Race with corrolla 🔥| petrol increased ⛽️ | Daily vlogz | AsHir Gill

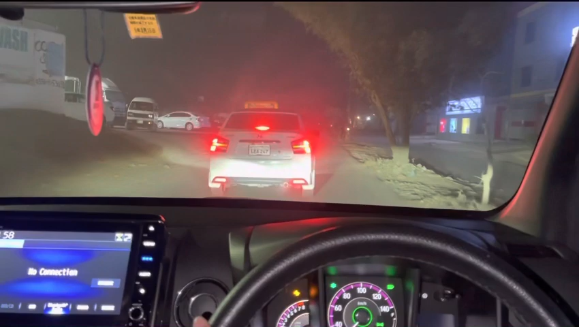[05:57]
ये देखो इतना कोई खास रश नहीं, हाँ खास नहीं है, देखो थोड़ी बहुत गाड़ियां हैं,
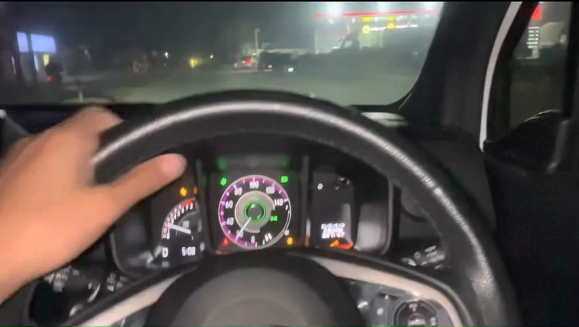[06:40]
अब हमने क्या किया जी कि हम दूसरी लेन में आ रहे हैं, वो उन्होंने कहा जी इससे ज़्यादा आप घुमा के भी गाड़ी लगाएंगे तो हम नहीं देंगे। अब आ गए वहाँ से, पहले हमने फिल करवाया, अब हम यहाँ ये वाली लाइन में आ गए,